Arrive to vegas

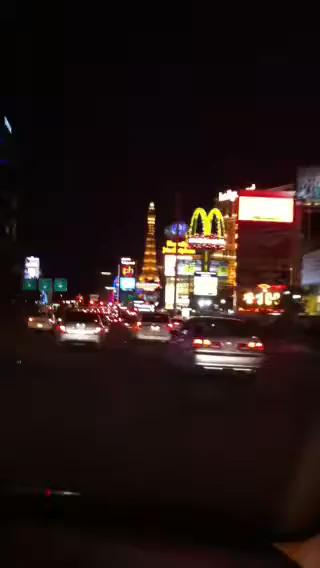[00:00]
Na most folytatódunk Újra elindultunk Ott a botta Kárló Kasszidó Újra elindultunk Újra megyünk a kis autóval Polo Towers Ezt nem is ismertem, nem is voltam Ez a Polo Towersnél